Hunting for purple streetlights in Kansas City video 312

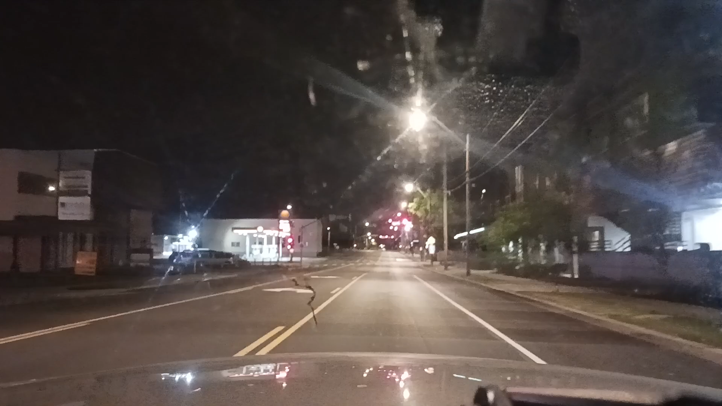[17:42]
This is Rock Hill. Alright, so this is Trist Avenue. So this is... At the light, turn right onto Trist Avenue. Go through the lights there on the side of the building. Goes up to the hill. And then it goes back down. Over there.
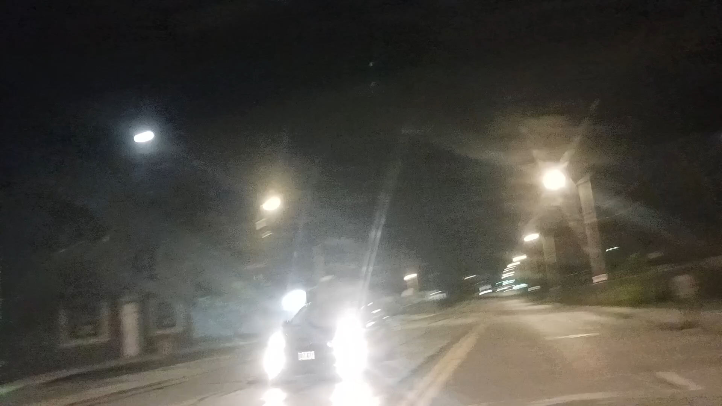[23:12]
Those are actually in line with a trough that goes down that direction. Then there's one right by the trough. And it goes down pretty steeply.